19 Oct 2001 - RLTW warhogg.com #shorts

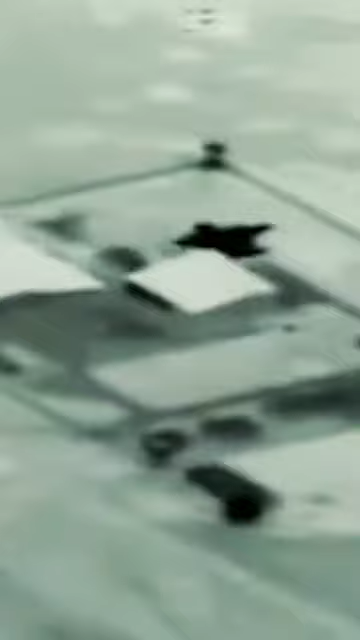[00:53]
They attacked and destroyed targets associated with terrorist activity and Taliban command and control.